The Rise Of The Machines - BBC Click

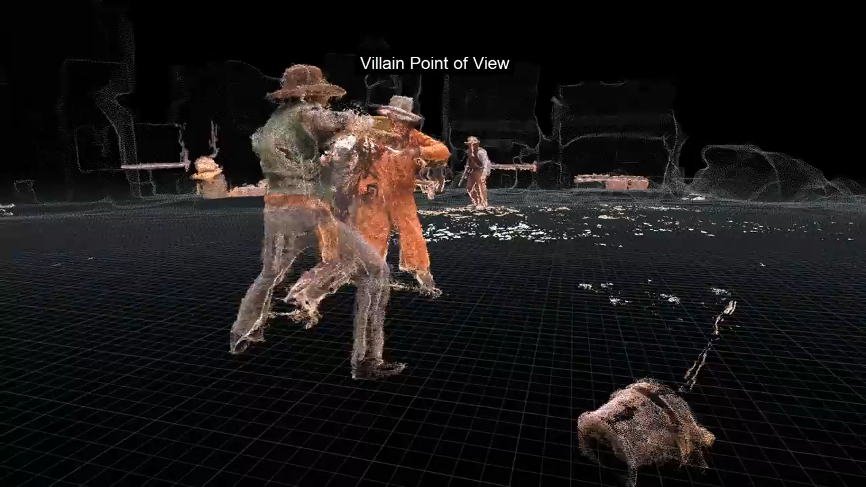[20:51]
this system developed by intel uses a series of cameras to create three-dimensional